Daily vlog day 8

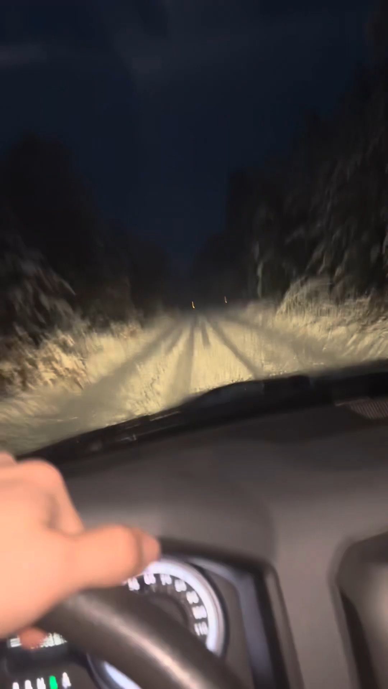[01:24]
like this is just horrible like those tire tracks already probably have like three inches four inches of snow on them you know like i'm not like that's not clear it's just all just horrible yeah it's probably probably should get plowed tomorrow but or tonight but if it doesn't then